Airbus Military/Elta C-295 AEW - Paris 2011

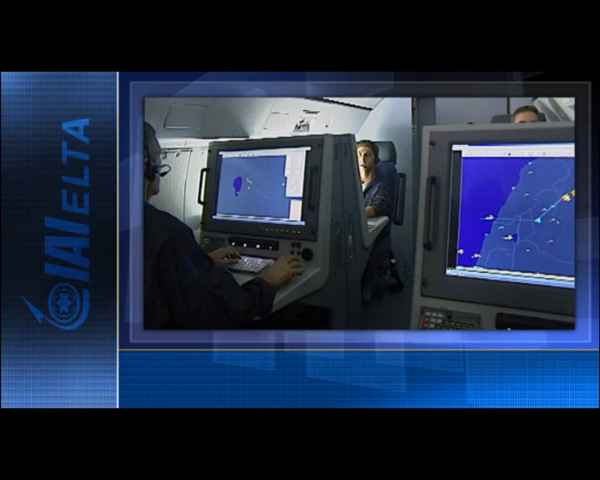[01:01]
Airbus Military and Elta, two leaders in their fields,
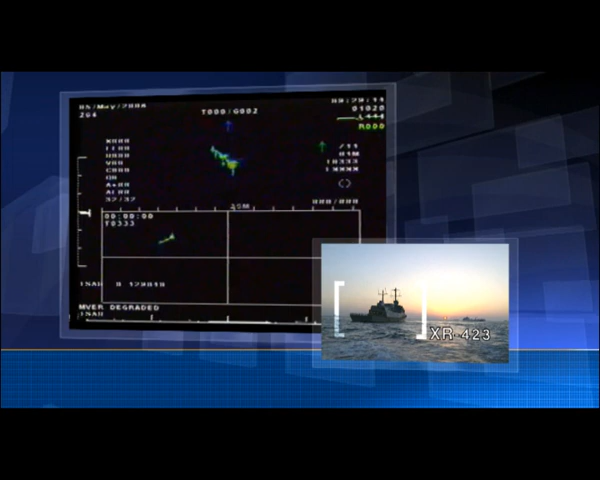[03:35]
Inverse synthetic aperture radar, provided by the optional multi-mode radar.